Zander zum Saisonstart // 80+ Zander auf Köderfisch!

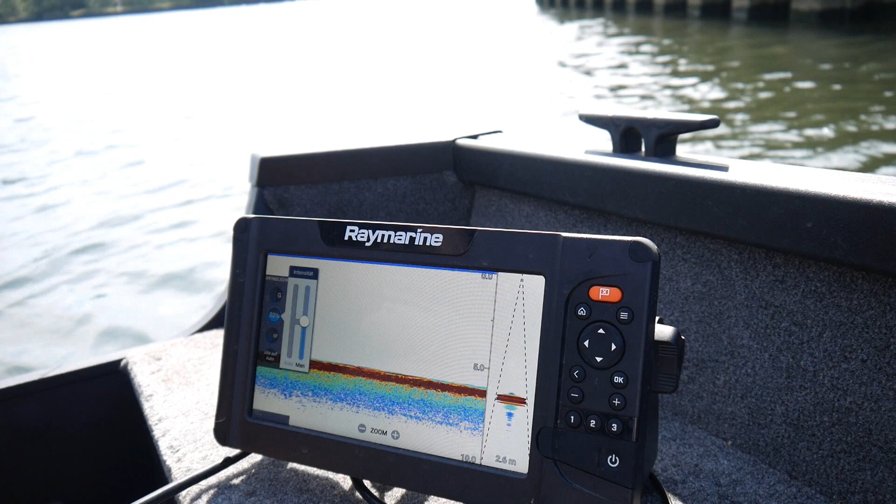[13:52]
was wir zusätzlich machen zu dieser Einstellung wir wählen die Intensität an und setzen auch diese relativ mittig runter dass wir nicht zu stark das ganze verstärkt haben so dann noch als dritte Sache haben wir hier die Möglichkeit bei dem Gerät den Oberflächenfilter auszuwählen ich zeige es euch einmal wie es aussieht
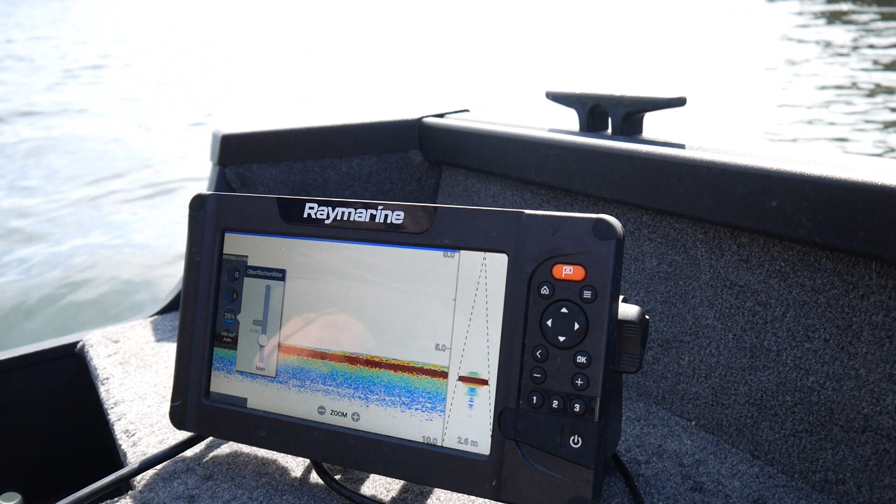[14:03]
wenn wir diesen rausnehmen
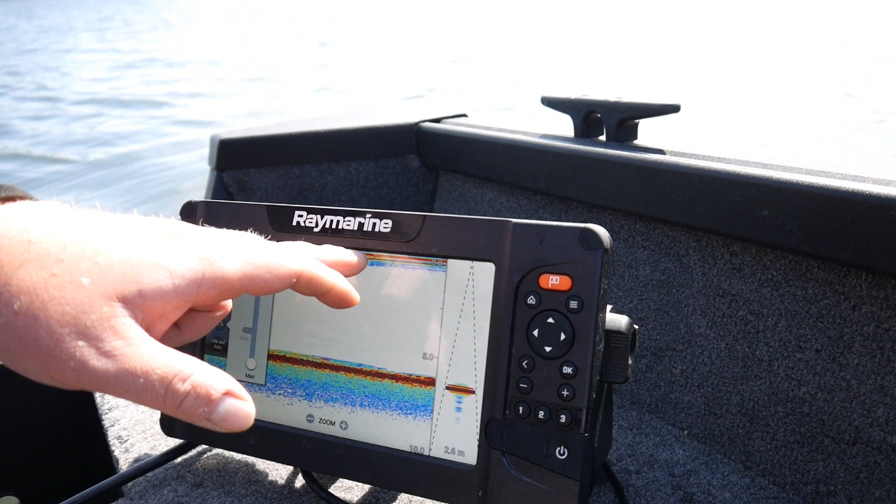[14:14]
sieht man auf einmal ganz schnell hier oben die Störsignale und wenn wir fahren kommen dann natürlich auch Verwirbelungen vielleicht von anderen Schiffen und auch die wollen wir nicht sehen also
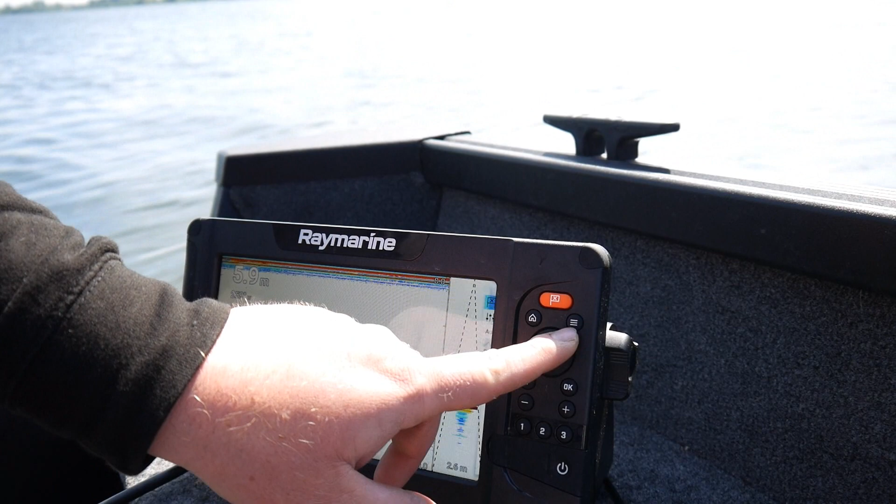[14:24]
nochmal auf Empfindlichkeit
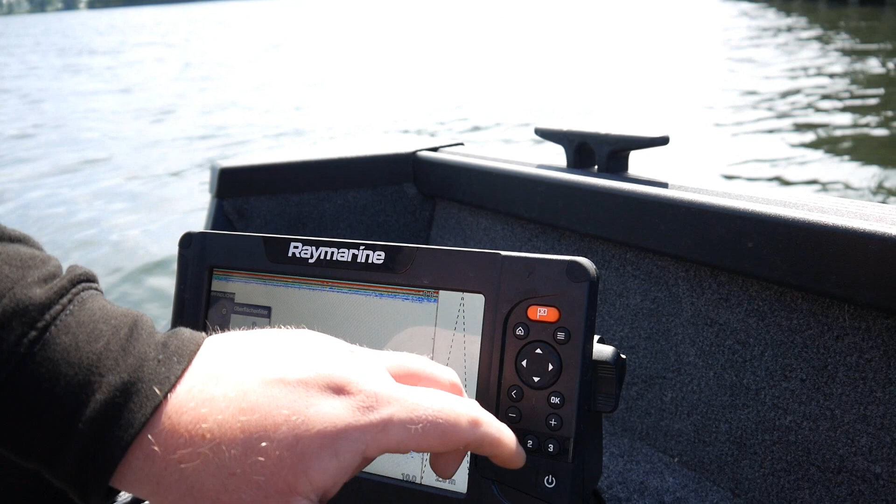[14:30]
auf den Oberflächenfilter und jetzt sieht man wenn ich diesen hoch setze ganz schön wie oben im oberen Bild die Störungen verschwinden so das sind die Einstellungen die wir heute hier nutzen so sehen wir wirklich nur die Fische die sich exakt unter dem Boot befinden die sich vielleicht vom Grund lösen und den Köder mal anschauen